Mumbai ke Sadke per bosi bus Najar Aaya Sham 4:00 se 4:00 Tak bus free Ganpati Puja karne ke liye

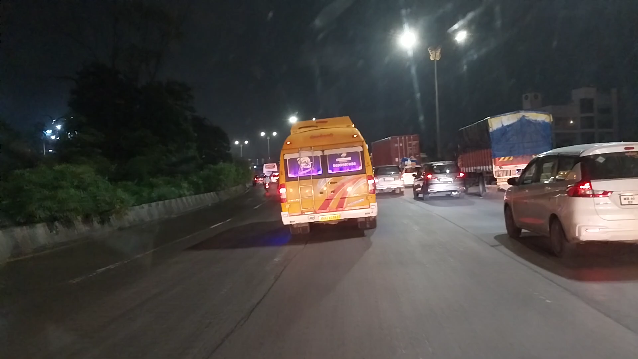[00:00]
दोस्तो अभी बज रहा है बारा और मुंबई की सरके हो गया है फुल ट्राफिक जाम हाला कि मुंबई में बस सेवा चालो हो चुका है कोकन जाने के लिए गनेज भक्तों के लिए बस सेवा
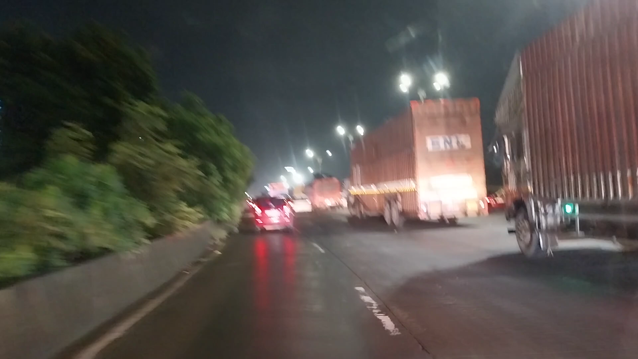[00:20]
महरास्ती बस है महाराशो कर दिया जा रहा है फिरी कर दिया गया है कोकन जाने के लिए बोने जाने के लिए इसलिए पुरे मुंबई के
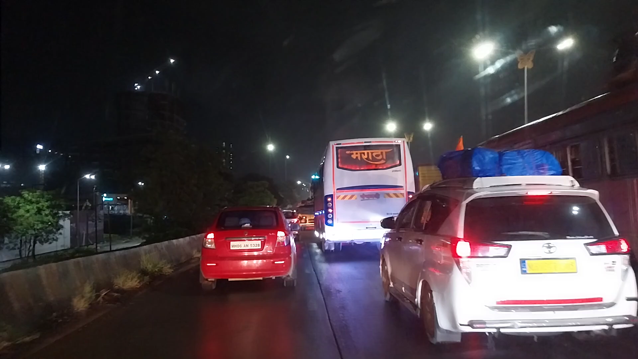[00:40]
सरके उपर हर जगा आपको श्रीं यही बस दिखाई दिया दे
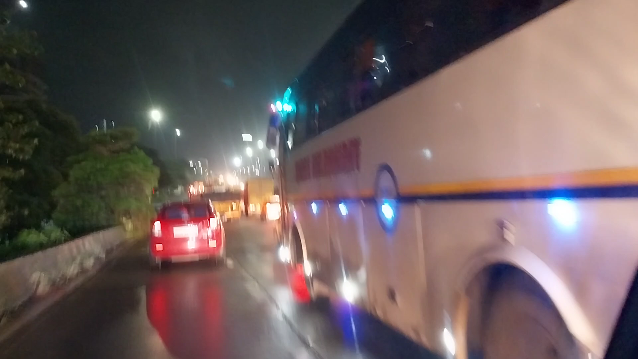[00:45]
रहा है और फुल ट्राफिक का सामना करना पर रहा है हला कि अभी हम लोग पहुंचे हैं वासी टूल करोस करके देख सकते हैं चारो साइट
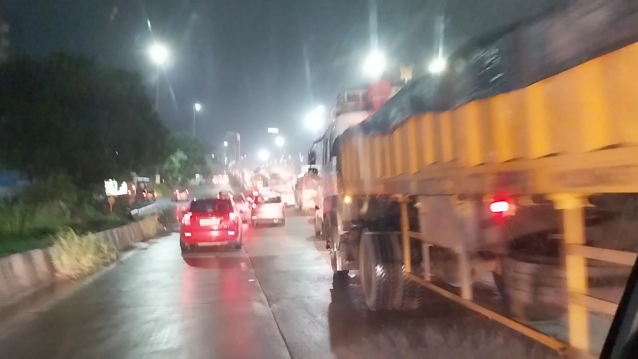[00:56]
ट्राफिक की ट्राफिक नजर आपको आ रहा है और यह है मुंबई की सरके जो कि आज के
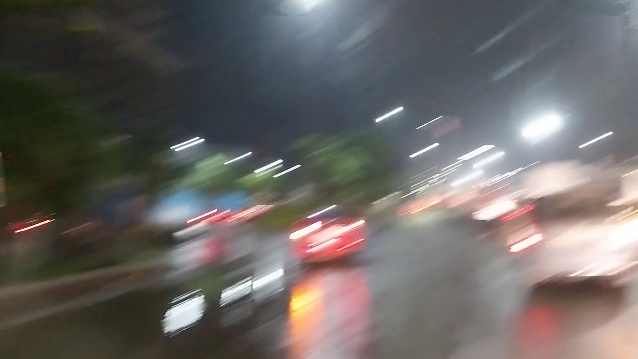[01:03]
दिन चारो साइट से जाम का सामना करना पर रहा है हला मुंबई की सरके आज हो गया है फुल ट्राफिक